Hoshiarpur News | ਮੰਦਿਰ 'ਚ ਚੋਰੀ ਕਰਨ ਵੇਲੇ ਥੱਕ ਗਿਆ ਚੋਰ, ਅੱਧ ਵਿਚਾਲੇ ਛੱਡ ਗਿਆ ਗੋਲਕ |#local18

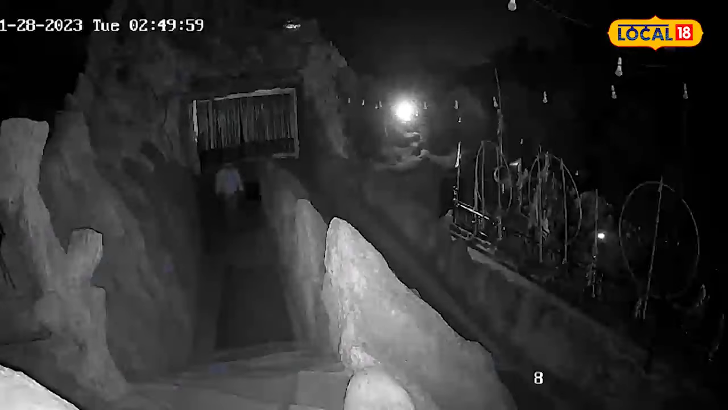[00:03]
इस विले दी बड़ी खबर सामने आ रही है वैशनो माता मंदर दे वेच चोर बढ़ गया CCTV दे वेच देखो हरकतां करदा होया दखाई दे रहा है कंदा टपदा दखाई दे रहा है
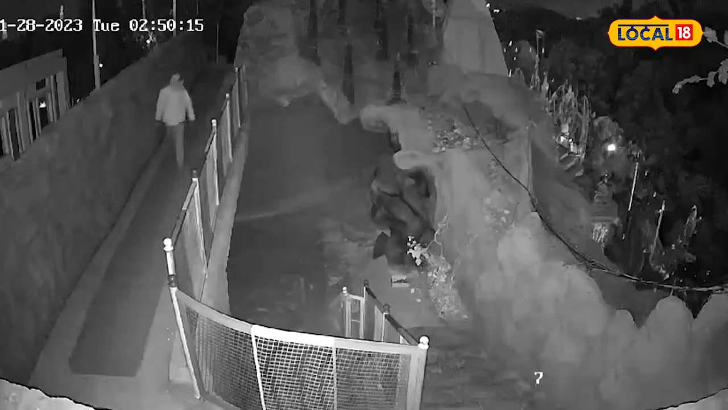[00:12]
मंदर परीसद अंदर दाखल होंदा दखाई दे रहा है इस देवलो गोलक चकी गई है गोद दे वेच गोलक चक के पाजरया
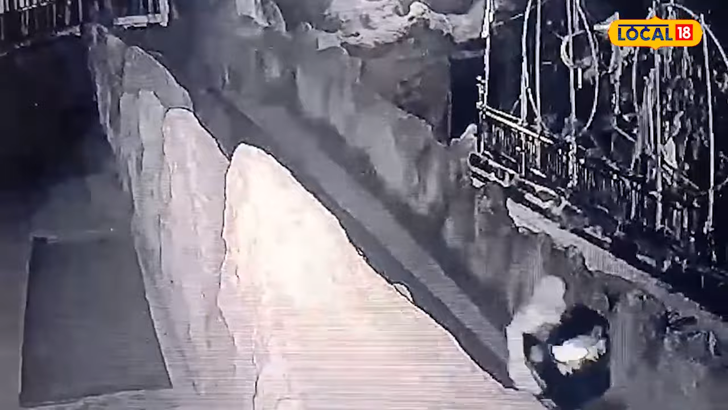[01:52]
जेसकार के ओ अद विचाले ठागया ते गोलक नू छड़के फरार हो जांदा है,
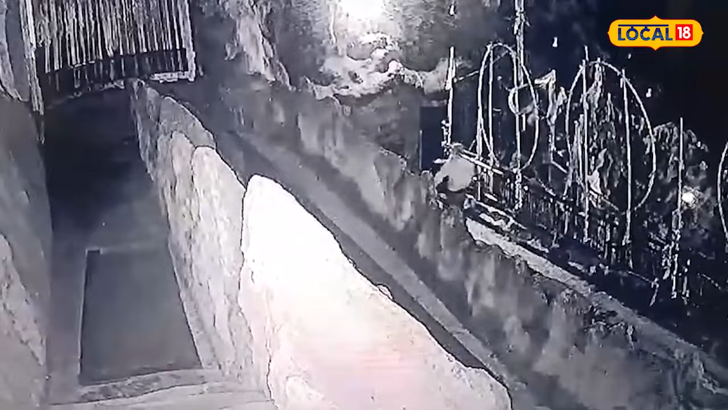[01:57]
ता तस वीरां हुश्यारप और चिंतपुर्णी मागते स्थेत वेचनों माता ता मंदर दियाने
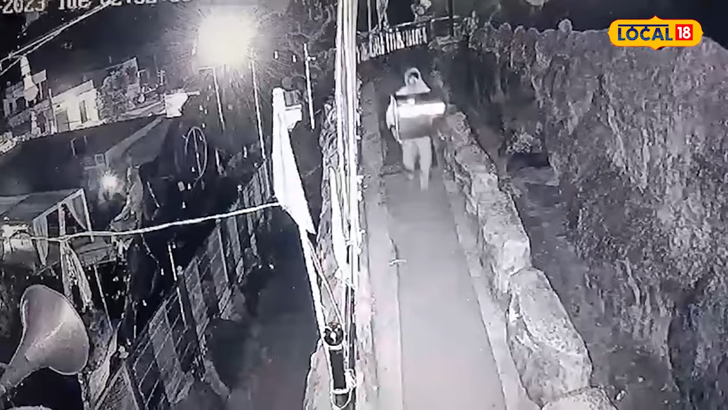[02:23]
इस देवालों गोलक � गई है, गोद दे वेच गोलक चक के पाजरया भी CCTV वेच कैद होया है, चोर ता तस्वीरा दखा रहे है, अद वेचाले ए मंदर दी गोलक चाड़ जानदा है,
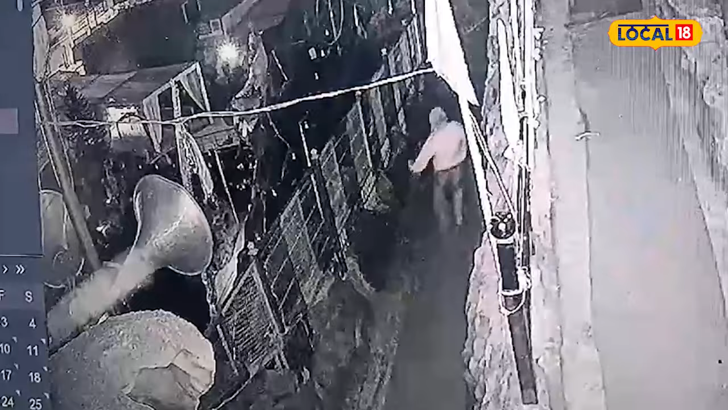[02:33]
इस नूँ साँ चाड़ जानदा है, चोर नूँ अद वेचाले साँ चाड़ गया,